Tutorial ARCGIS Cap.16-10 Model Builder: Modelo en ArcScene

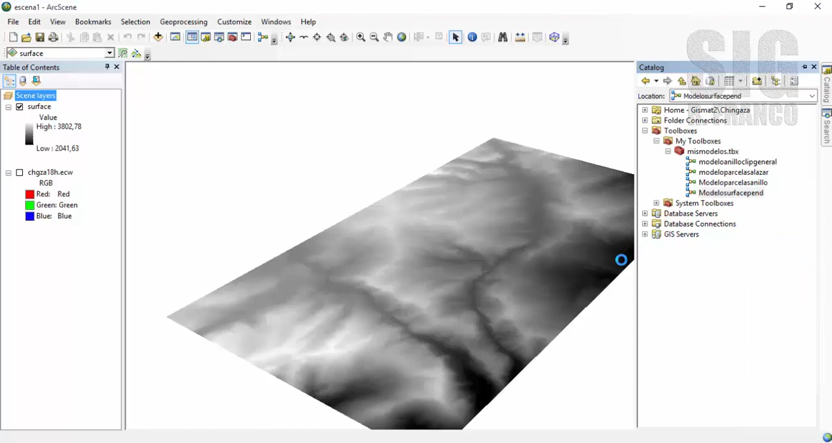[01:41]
Vamos a catálogo, que se llama modelo Surface Pen. Hago clic allí, entro a editar, clic derecho, edit. Allí aparece el modelo del ejercicio pasado.
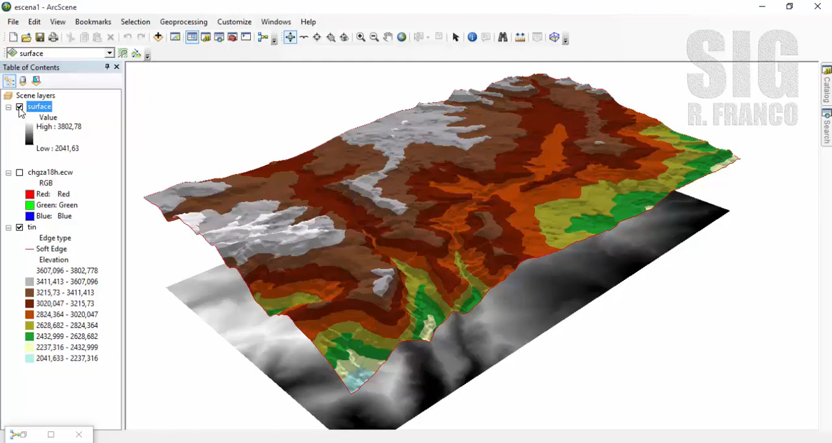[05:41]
Y esta estructura la hemos generado desde un modelo de Model Builder. Ahora, para terminar y poner un poco más interesante este despliegue de datos, voy a apagar el surface, incluso voy a apagar el TIN. Voy a encender la imagen satelital que tenemos allí de fondo.
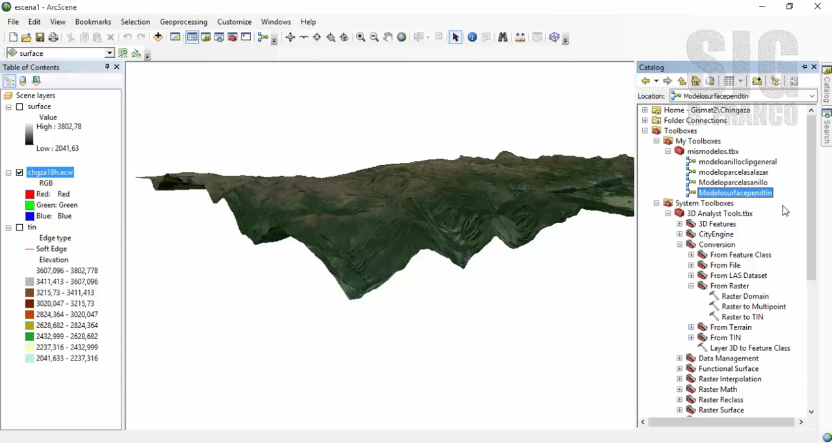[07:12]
Ya que agregamos ese proceso y ese producto adicional. Y este ha sido un ejemplo sencillo de un modelo de Model Builder ejecutado en R-SIM.